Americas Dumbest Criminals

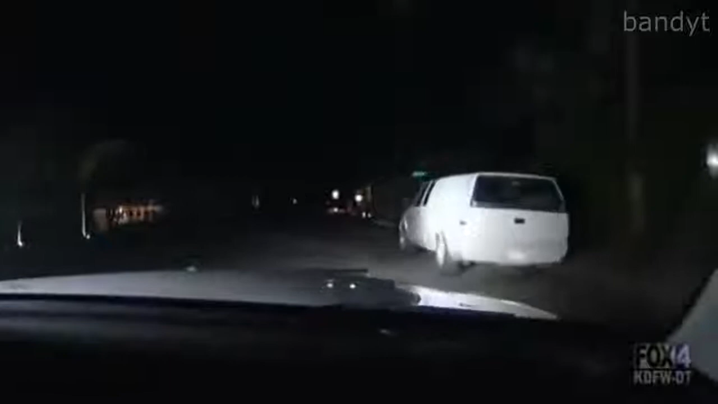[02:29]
I see a guy inside of it. I'm going to talk to him and see what he's all about. Why'd you turn your car on?
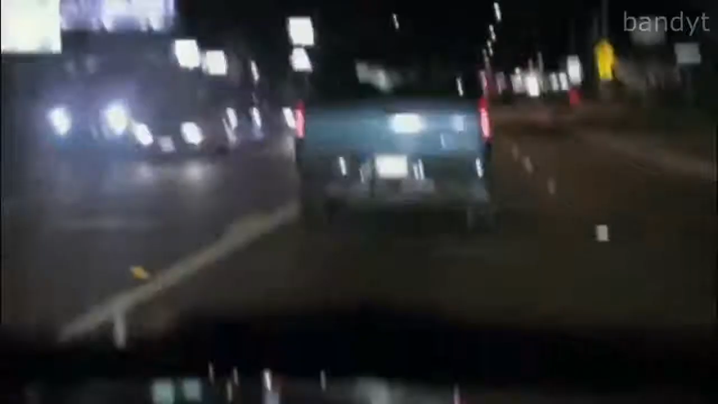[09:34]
134th and the Avenue on King. I ran life flight numbers of the vehicle in front of us. The registered owner is coming back suspended in third degree.